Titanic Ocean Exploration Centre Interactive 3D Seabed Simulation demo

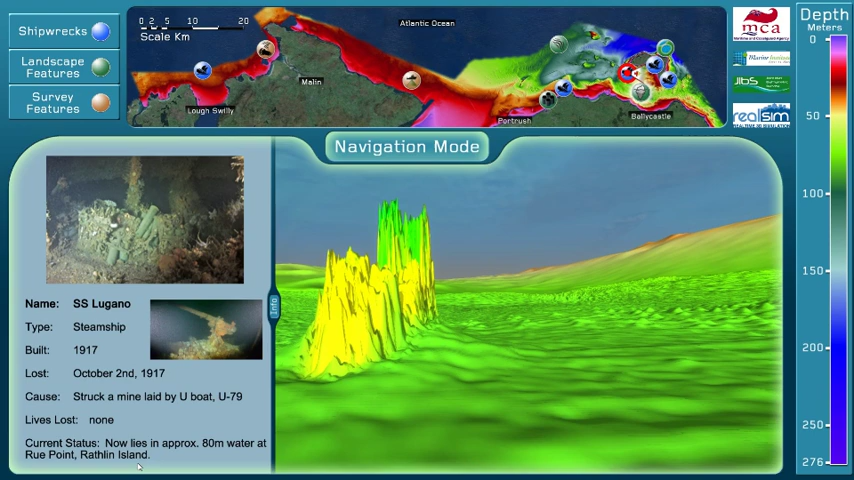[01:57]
There are a number of animated elements in the simulation to communicate how survey ships collect seabed depth data,